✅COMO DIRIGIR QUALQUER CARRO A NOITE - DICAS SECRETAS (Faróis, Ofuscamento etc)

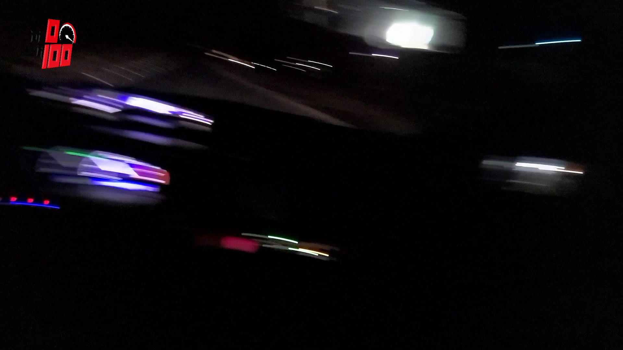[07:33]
Está quebrado ali o vidro de proteção da lâmpada dela ali, da lanterna. Vou jogar a luz alta aqui pra galera. E, consequentemente, a galera vai começar a jogar a luz alta pra caramba pra mim. Vou mostrar só um trecho pra vocês verem o quanto que essa luz incomoda. E a importância do farol estar bem regular. Utilizar esse recurso aqui, galera, só de sacanagem.
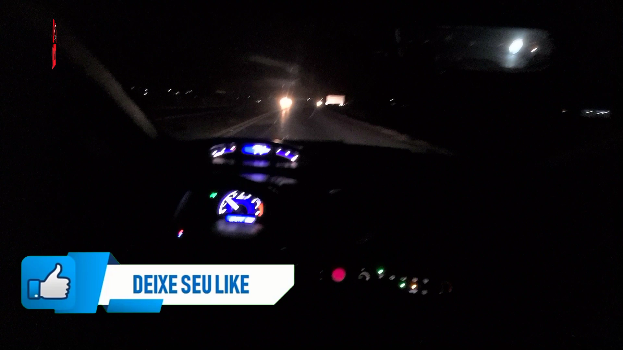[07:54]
Não façam isso. Beleza? A partir daqui já vou jogar a luz alta.
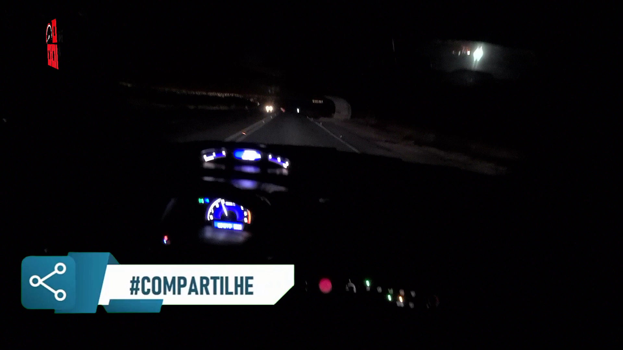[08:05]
Vamos ver quem vai ser o primeiro a reclamar, a charopar aí da luz alta. Galera, não façam isso. Isso aqui é apenas uma simulação. Isso aqui pode causar acidente, tá? Estou mostrando pra vocês o quanto é ruim você vir na mão contrária com o farol alto. Olha só. Primeiro já jogou luz alta. Olha a diferença, ó. Luz baixa. Luz alta. Incomoda demais, galera.